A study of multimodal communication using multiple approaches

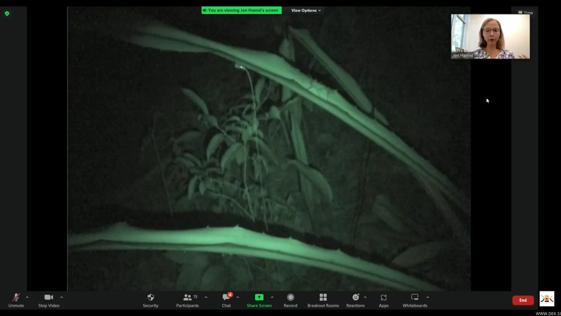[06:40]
Now I've muted it intentionally because in addition to picking up the tremulation, the plant is also picking up a lot of ambient jungle, lowland forest noise, which is quite loud. And in this case, we have a pair, here's the male, here is the female, and they are going to both tremulate in a duet. There's the male, the male again, and the female.